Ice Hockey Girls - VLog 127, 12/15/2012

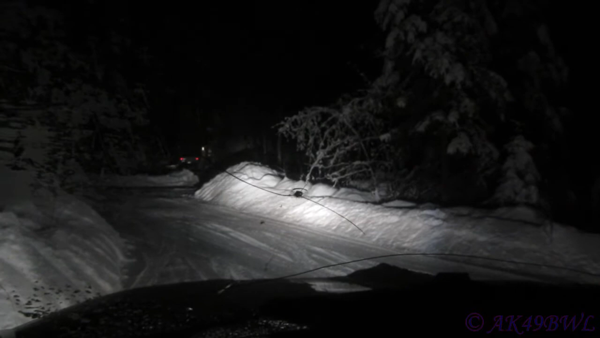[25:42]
You know? It's sad. As if this windshield wasn't cracked up enough, now this ding has just gone bling out that direction and out this direction and out this direction. And would probably expand over time. So now this windshield has 3 brand new cracks in it. And they're right in my field of vision! Damn it!